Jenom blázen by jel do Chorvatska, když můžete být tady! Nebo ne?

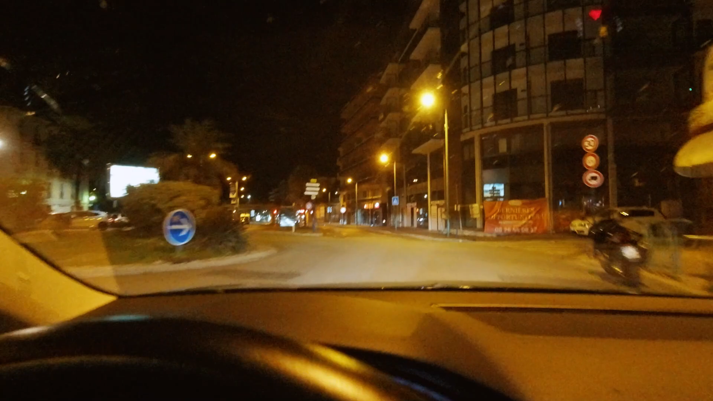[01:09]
ale ani slovo anglicky, přitom v našem věku, takže už by měli umět vůbec, absolutně.
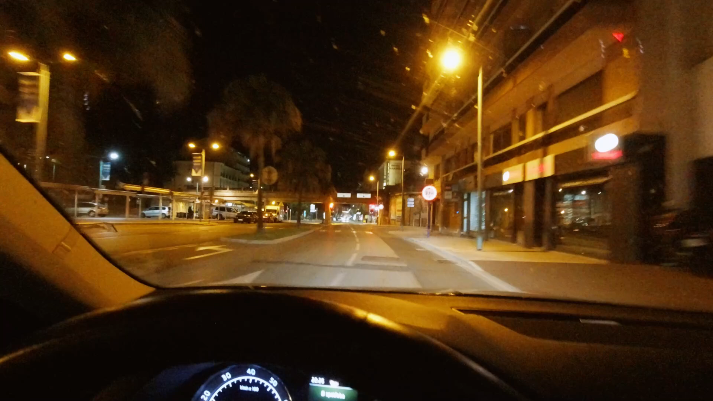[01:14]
A no nic, tohle Menton, město citrusů a citrusových slavností a my už se blížíme k ubytování.